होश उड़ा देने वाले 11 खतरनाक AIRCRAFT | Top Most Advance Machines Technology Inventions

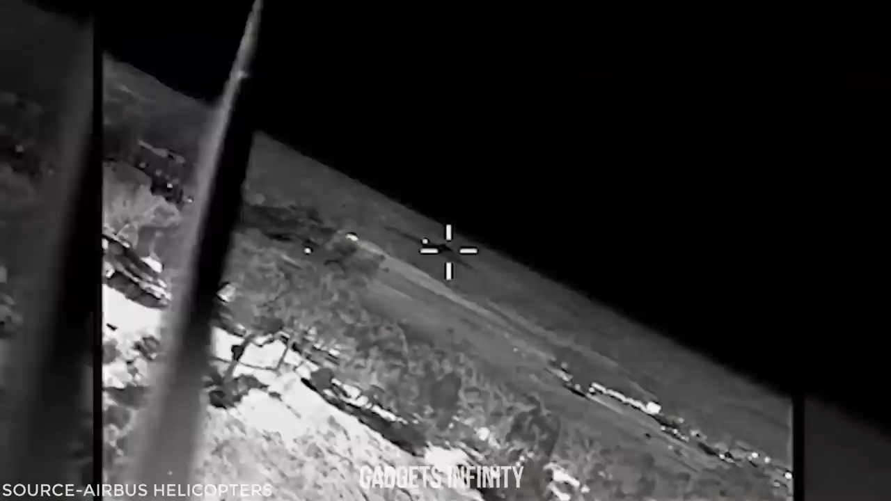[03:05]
रियल चायम केमरा टांसमिशन फीचर भी है और अपने टागेट को ये हलिकॉप्टर का पालेट डारेक्ट डिस्प्ले में देख सकता है